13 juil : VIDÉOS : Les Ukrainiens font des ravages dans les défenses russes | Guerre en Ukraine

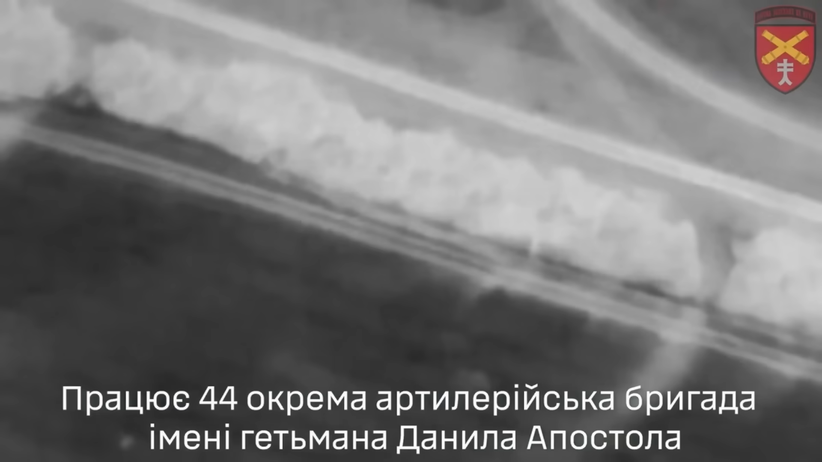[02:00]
enfin à l'approche de la nuit une autre position
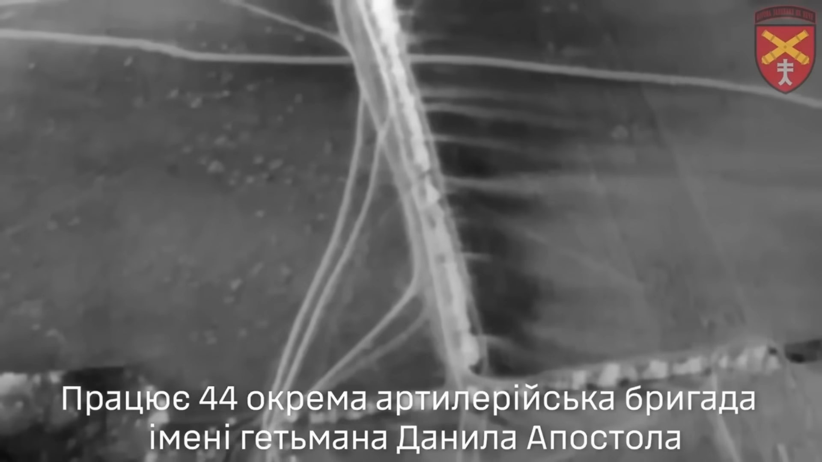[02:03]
d'artillerie s'est révélée cette fois il s'agit de la position get in bay le site a rapidement pris feu